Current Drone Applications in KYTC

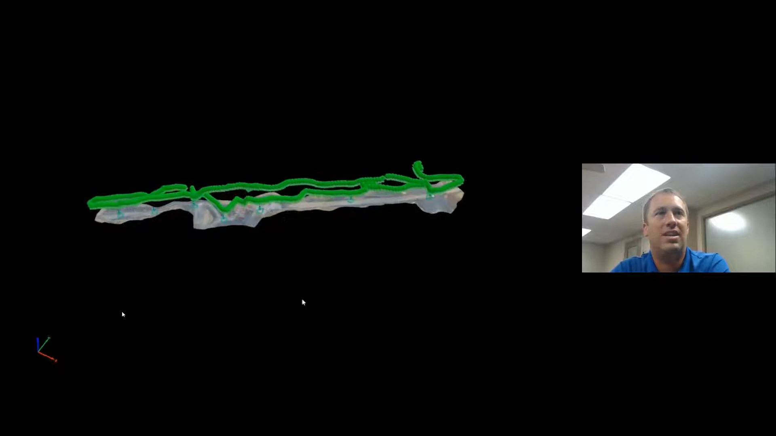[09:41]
the point cloud that can actually be used in open roads designer is uh is a big step for design so here's an example of a new construction project and this shows where i've flown it manually and then i've got my ground patrol points set across
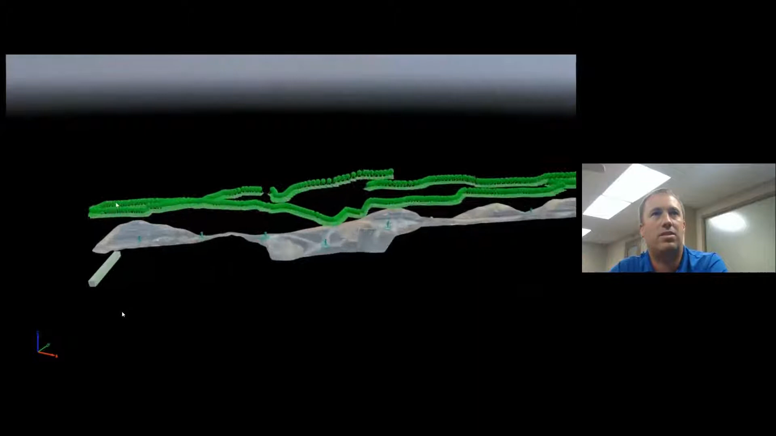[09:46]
about every 700 800 feet and this setup is using the phantom 4 rtk
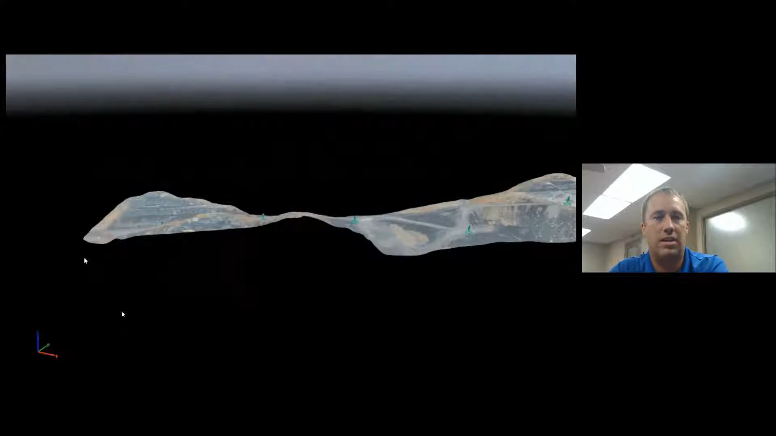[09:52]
drone this is about a mile mile and a half section
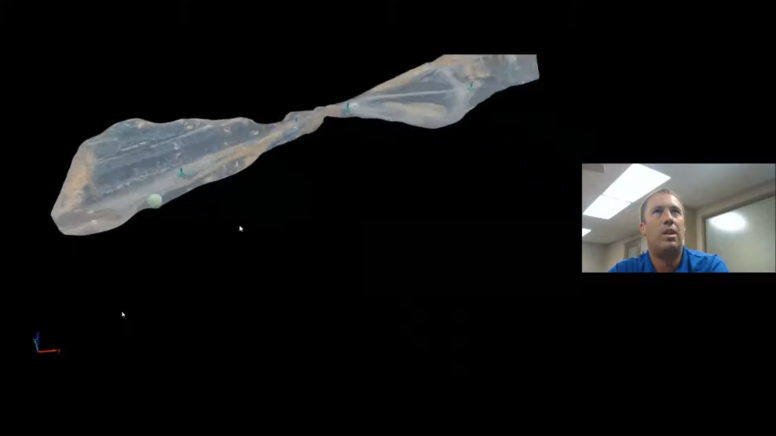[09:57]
this is a perfect opportunity to do um as-built
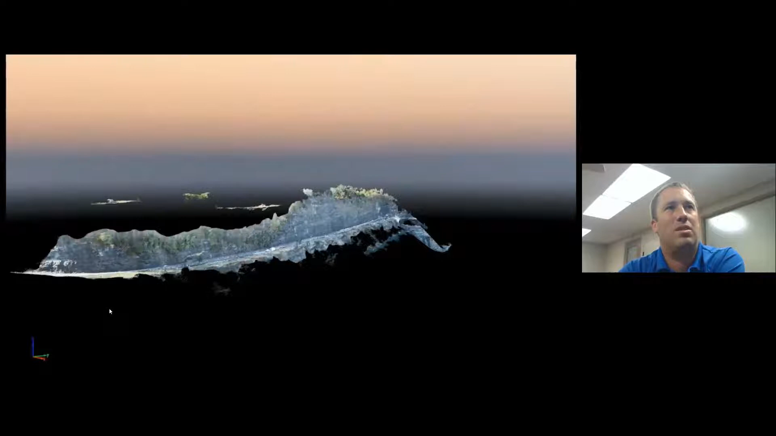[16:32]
slope uh rock cut uh completely so we got to map the whole the whole setup and uh that's a fun little manual project so this is a the 3d mesh version which
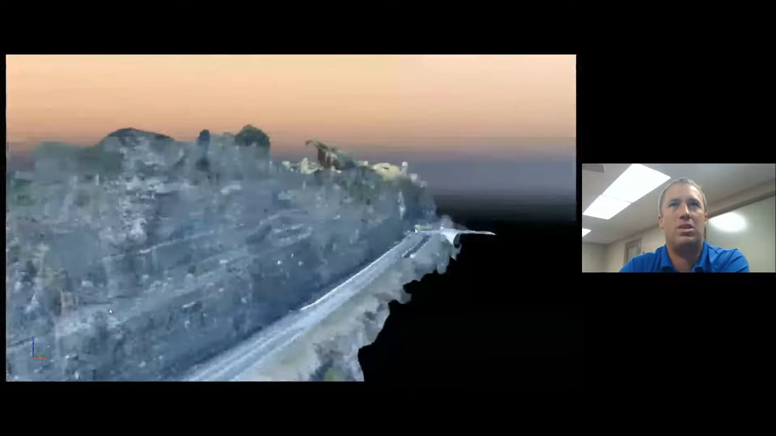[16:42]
it's more just for visualization but we don't use it for open roads applications and and this is so this is uh right here's a rock slide
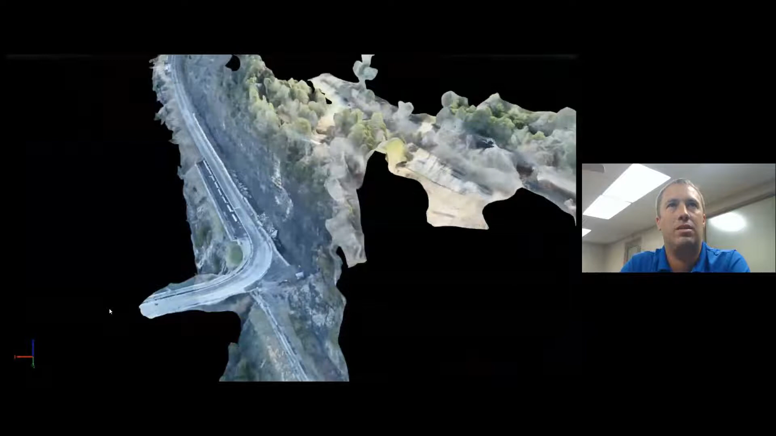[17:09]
and there's a point cloud in in the background
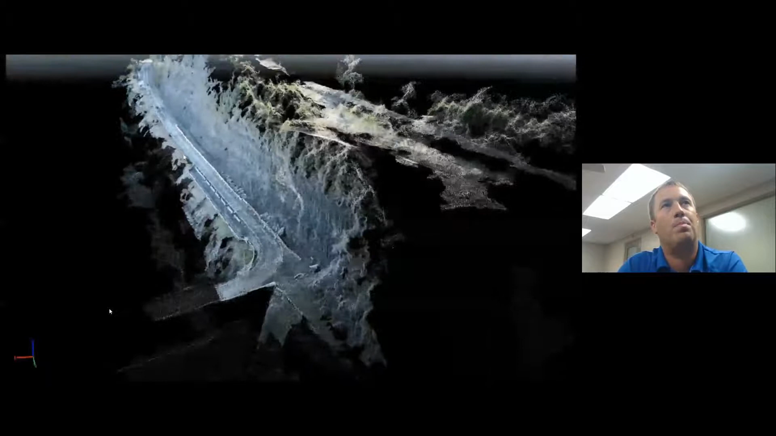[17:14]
and there's a point cloud in in the background